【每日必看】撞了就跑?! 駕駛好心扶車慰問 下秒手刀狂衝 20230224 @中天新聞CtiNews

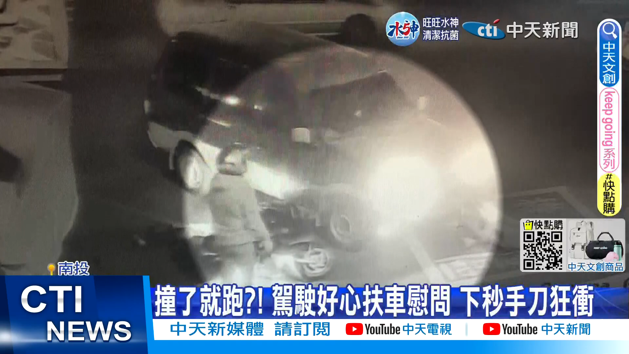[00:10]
相行车保险杆掉落，驾驶及友人也立刻下车帮忙扶正，并查看伤势。这时围观民众越聚越多，驾驶缓缓往巷口走，一溜烟，两个人竟然手刀狂冲。
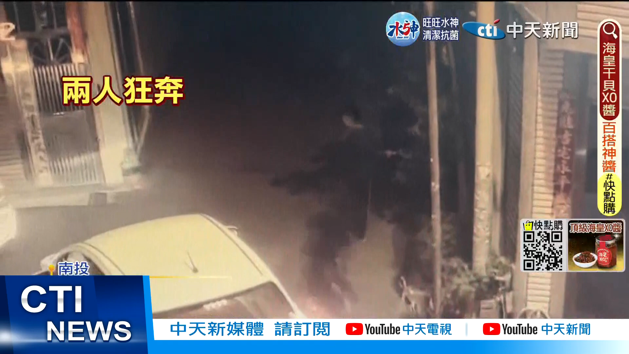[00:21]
啊，那拄啊，不是弄到人，啊，那做一走啊呢？ 从马路冲进暗巷，两人以跑百米速度逃离现场。
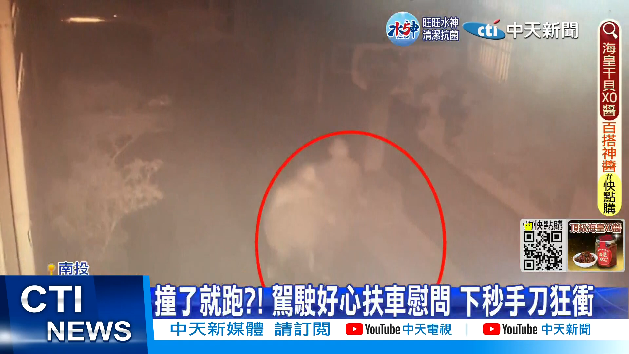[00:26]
150公尺，从巷口冲到巷尾，只花了21秒。原来肇事驾驶是26岁的逃逸移工，开车撞人，闯下大祸。